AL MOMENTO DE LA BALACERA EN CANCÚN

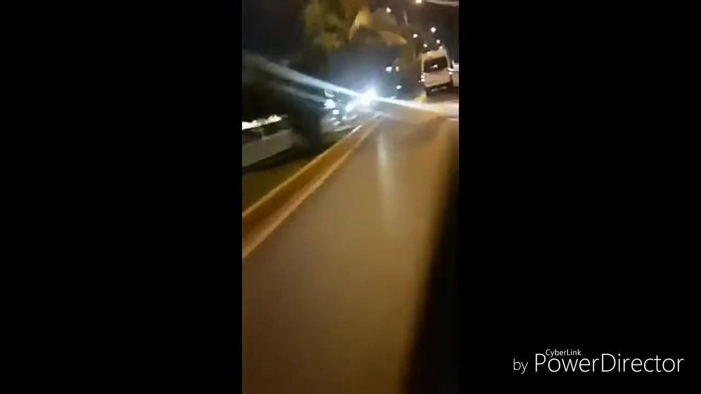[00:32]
Mira, mataron a uno ahí, mataron a uno ahí. Ahí.